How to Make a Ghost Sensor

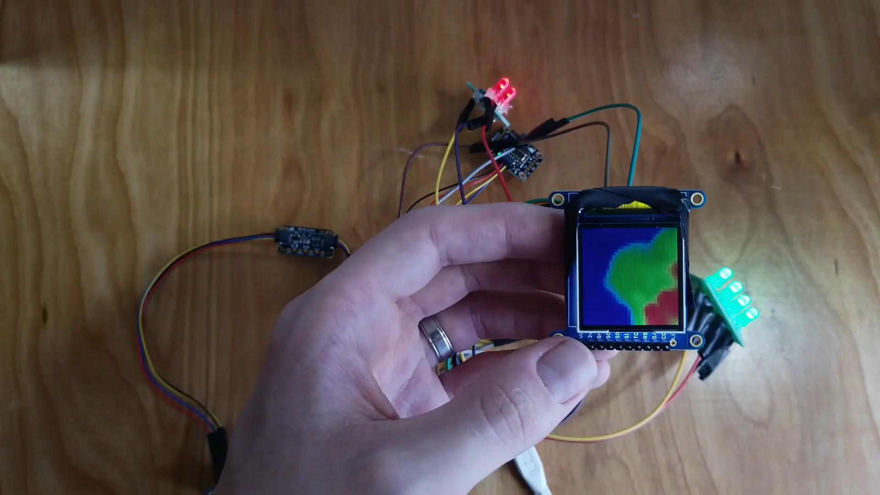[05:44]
One thing I found to be tricky is that that tutorial uses Pygame, which I couldn't quite get to work on this Raspberry Pi.
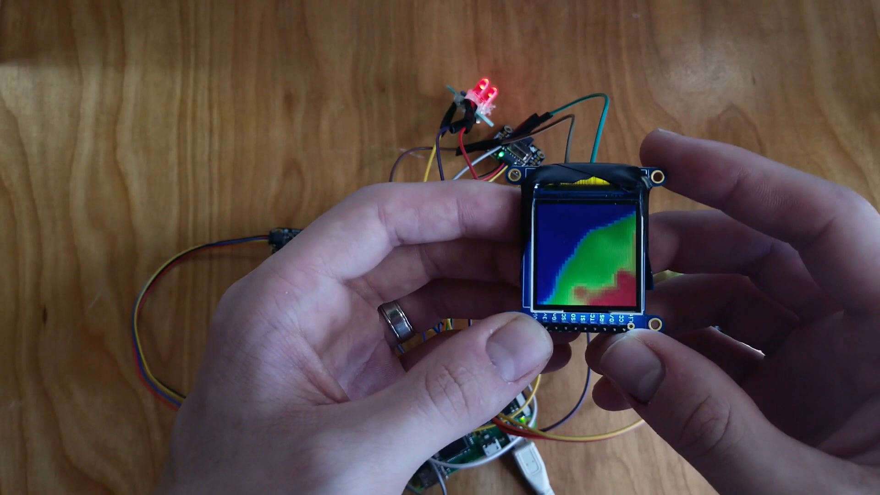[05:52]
So I used the Python imaging library instead. But again, more details about that code are in the project document in the description. And with that, it was time to move on to the case.